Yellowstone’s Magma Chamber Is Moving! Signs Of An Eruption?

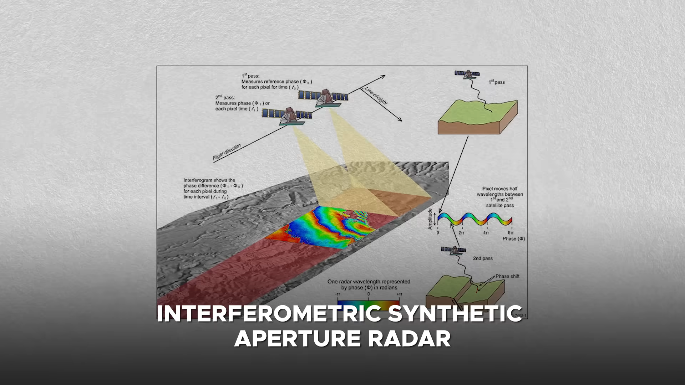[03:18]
which can detect changes on the order of millimeters.
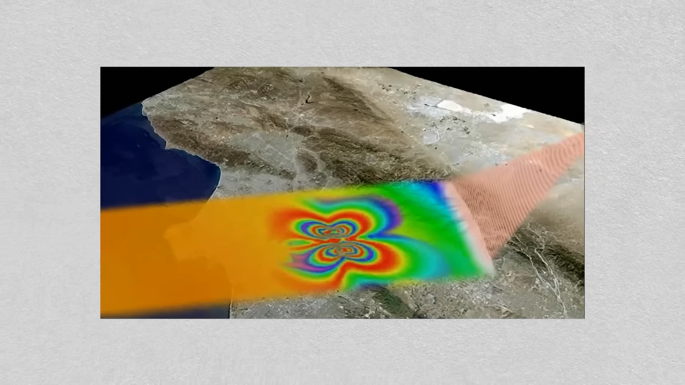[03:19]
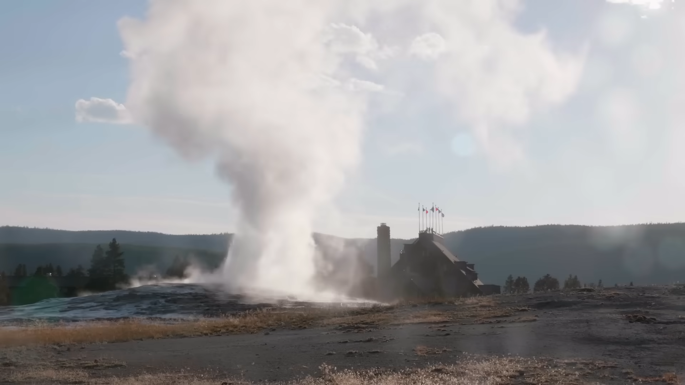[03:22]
Between 2004 and 2010, sections of the Yellowstone caldera rose by up to 7 centimeters per year,
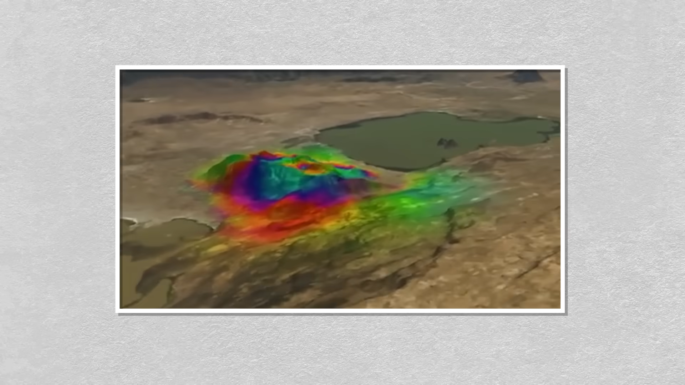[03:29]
one of the fastest uplift rates ever recorded in the region.
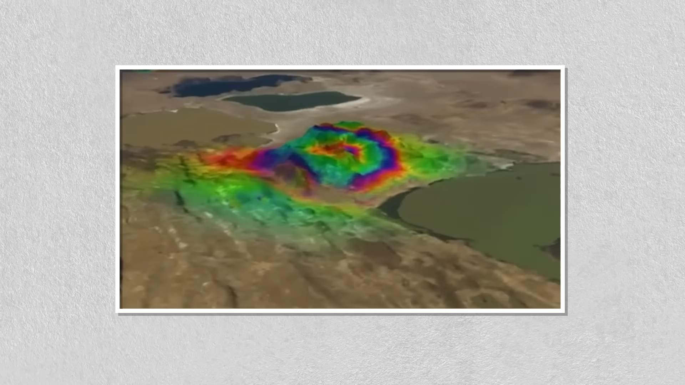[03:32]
Although this uplift has since slowed,